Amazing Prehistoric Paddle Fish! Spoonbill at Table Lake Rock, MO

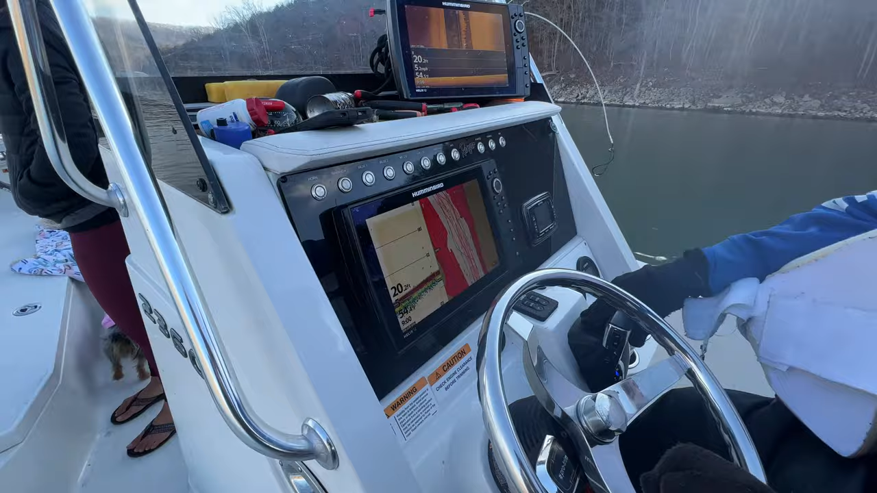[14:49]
All right, Captain, we got a couple of fancy-dancy fish finders here.
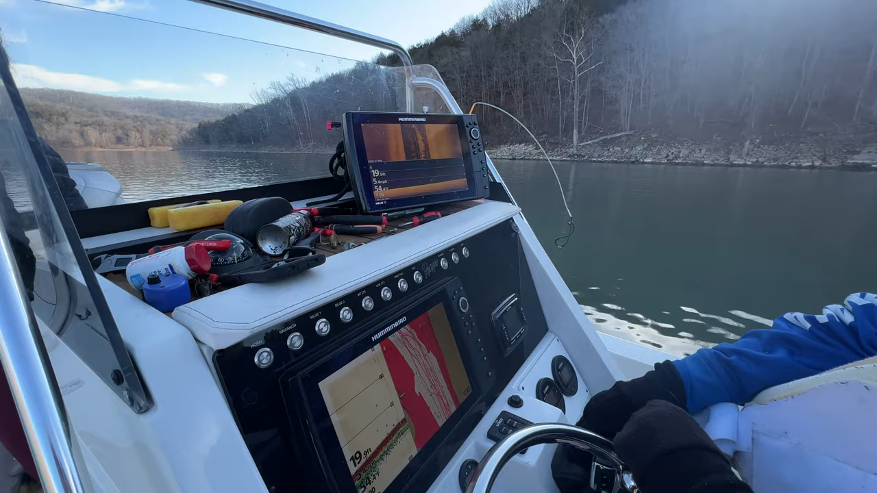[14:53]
What do you got? You got two hummingbirds? Yep, got two hummingbird helix 12s, and we run them on the GPS, the 2D graph, side imaging, and the down imaging, and we can see the fish when we're going by, so. Oh, these yeah. These little black streaks right here, them are spoonbill. Okay. How many inch screens on this bad boy? 12-inch screens. Look at that.
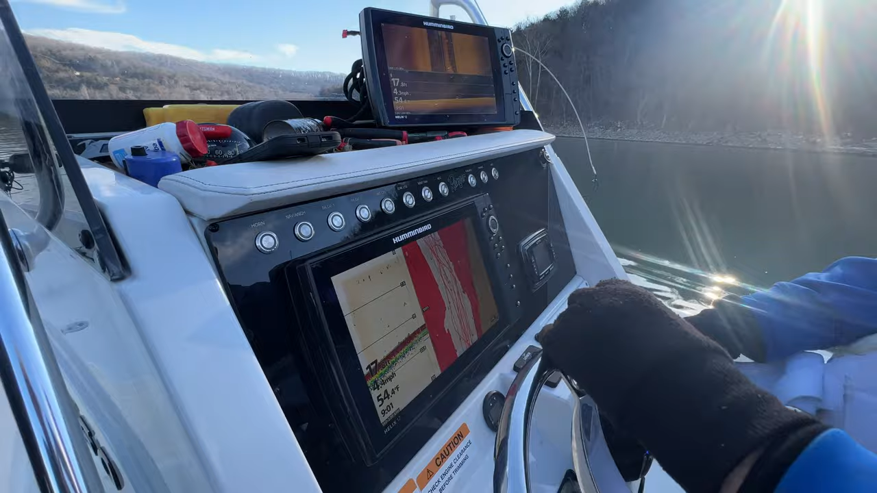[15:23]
I beat your 10 inch you put on the Tahoe. Yeah, how did you here, well, Alicia? I cannot beat the Captain Rick. Yeah. I feel bad.